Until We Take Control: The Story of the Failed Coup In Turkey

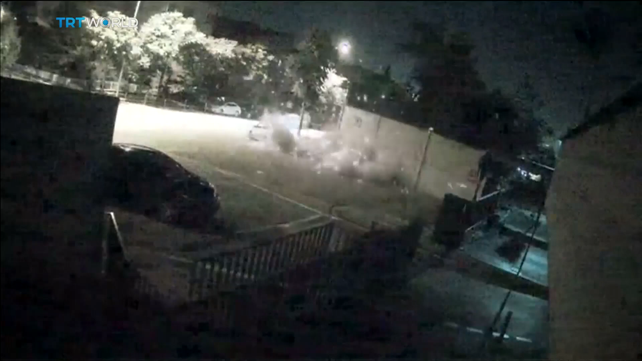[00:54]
Airstrikes pounded parliament, targeting political and military figures.
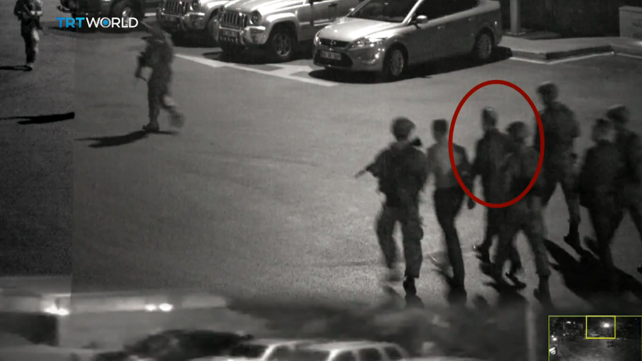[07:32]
Hulusi Akar, who later became defence minister, was taken to the air base, the place from where many of the airstrikes were coordinated.